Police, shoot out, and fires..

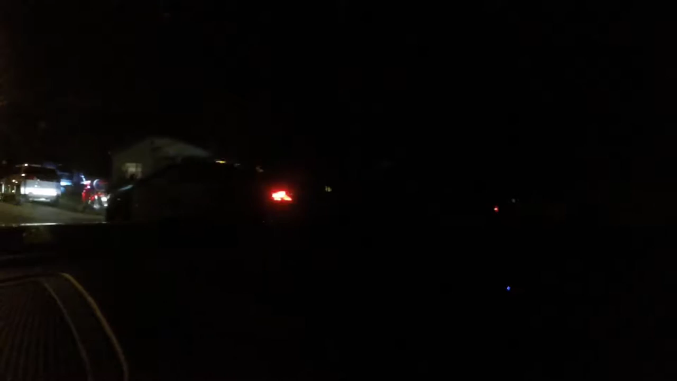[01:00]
this is a Madera they apprehended some guy right there it was actually kind of weird but oh this one is
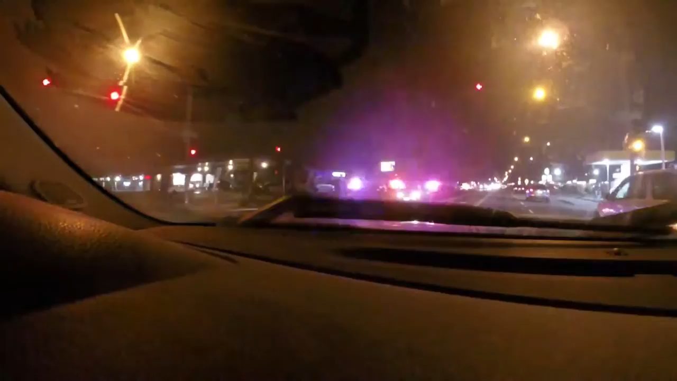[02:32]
this is actually the most recent this guy got shot up it was a barber he got shot up at his barber shop and here in Fresno so if you just google barber shot Fresno California this happened this year 2016 in November yeah like I said just some random clips and I hope you guys enjoyed